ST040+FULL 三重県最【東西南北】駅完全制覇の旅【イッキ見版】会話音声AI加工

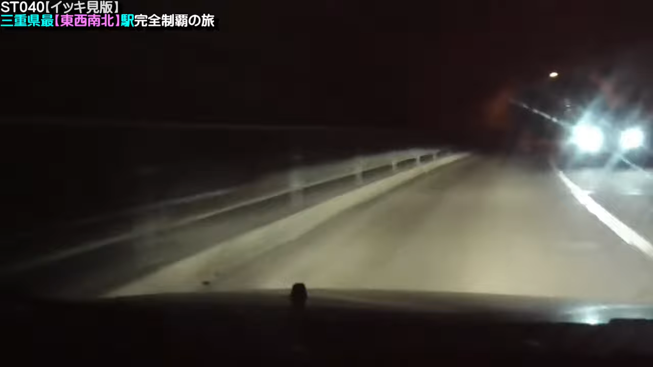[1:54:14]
これ、多くない。これ、歩道はありますけど。 夜中にここ歩くって言ったら、相当な肝試しになりそうですね。
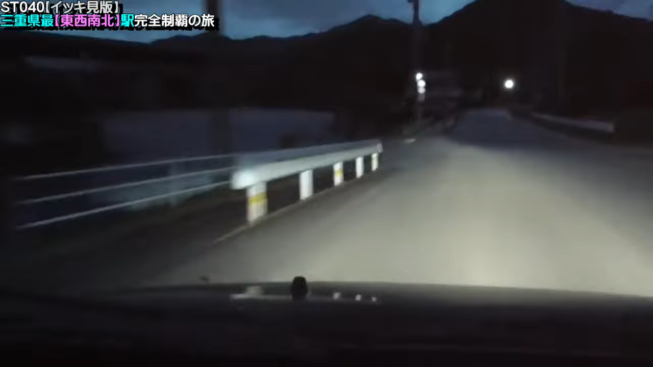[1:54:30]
普段はこのカメラ置いてる下にね、時計が見えるんですけど、かさ増ししてる兼ね合いで、カメラでその隠れちゃってましてね、時間がね、ちょっとわからないという。
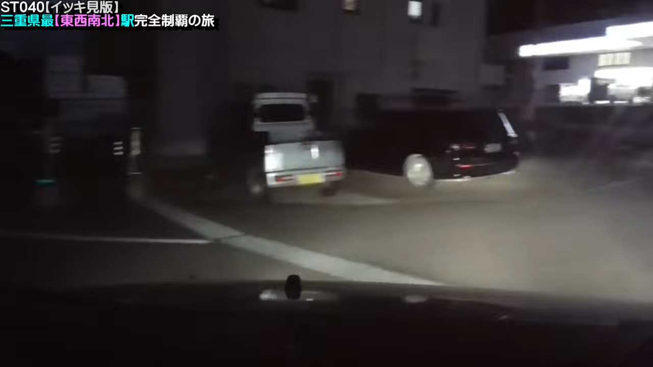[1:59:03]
なんだこのローソンは。ん？なんかいろいろ、なんかおかしいよな。
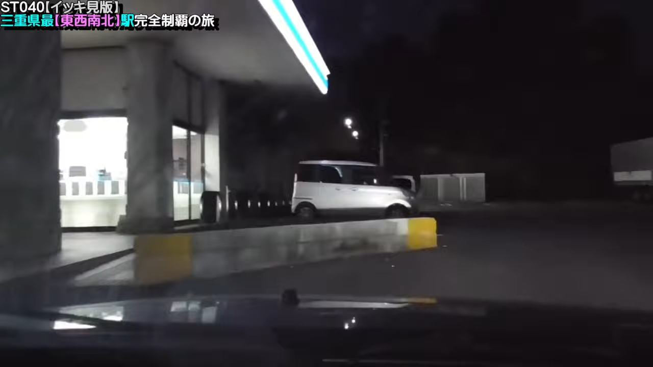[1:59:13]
ちょっと休みがてら。休みがてら休んでいこうと思いますけど。よいしょ。 言うてね、あの道使えるんですよ。あと今どのあたりになるかもね、確認したんですけど、いやー、こんなとこローソンできてたんですね。
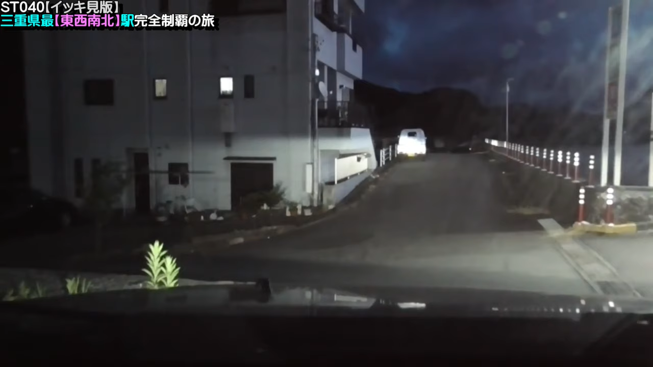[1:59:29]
コンビニの人と前足ねって言っとったら出ましたけど、このローソンおかしい、おかしい、おかしい。なんだこのローソンは。ああ、言ってたローソン出てきた。よかった。ローソンあんだ。なにこのローソン。なんだこのローソンは。ん？なんかいろいろ、なんかおかしいよな。
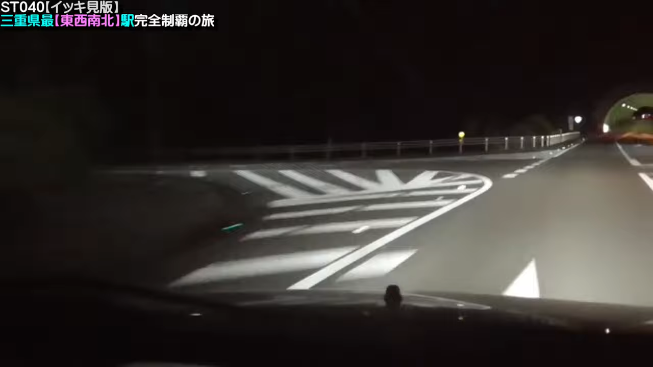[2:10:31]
あれレプリカじゃないよな。うん。あら、工事中だ。うん、ほら、一気に明るくなった。
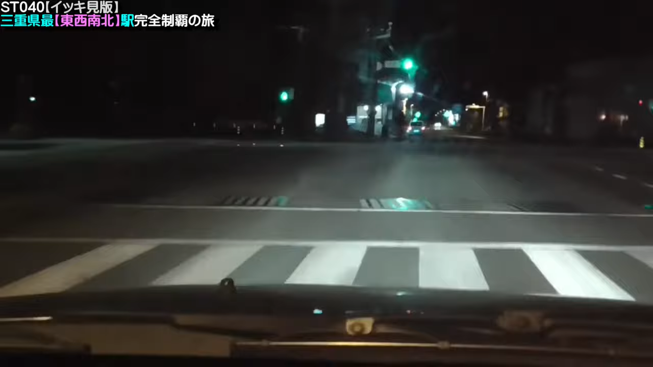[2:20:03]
でもう、この辺りがもう、そうですね。おかげ横丁じゃないです。あれは、あ、お伊勢参りのね、参道ですよね。スカイラインの、さ、この時間もう、だってスカイラインね、やってないでしょ。うん、やってないですね。
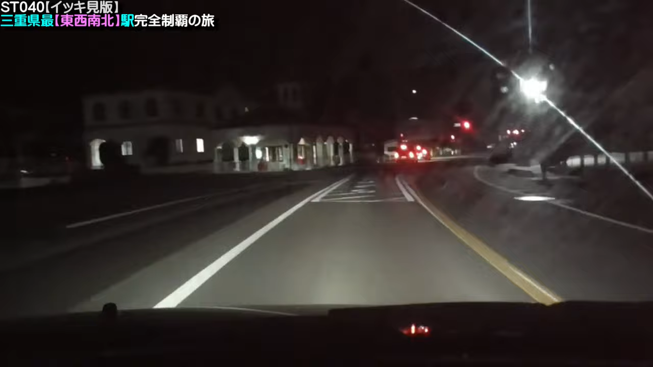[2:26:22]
ここは何のバスセンター？磯辺バスセンター。よし、そば入りましたよと。さあ。もうちょっとで、もうちょっとで。ああ。つくはずですよ。いいのかな？まあ、一応追い越し禁止ではないですけど、スピード的に大丈夫なのかな。
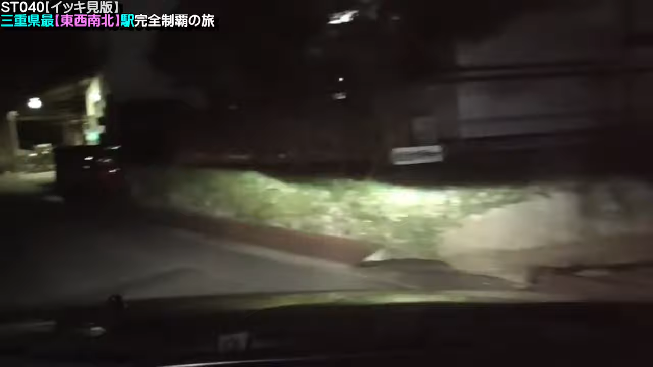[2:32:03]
船津よりは南だよな。その、南かも。くっそ見にくい交差点ですね、これ。これ、国道に戻ったのかな？
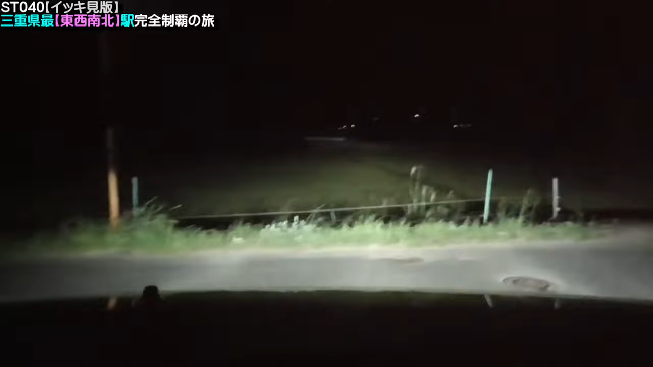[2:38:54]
どうやって駅に入るの？駅舎は、それなんですよ。目の前のね。これが、最東端の駅、鴨、三重県の最東端の駅ね。鴨駅と。いうことで。鴨駅ということなんですけど、とにかく 入れる場所がない。え？ここは違うよな。え？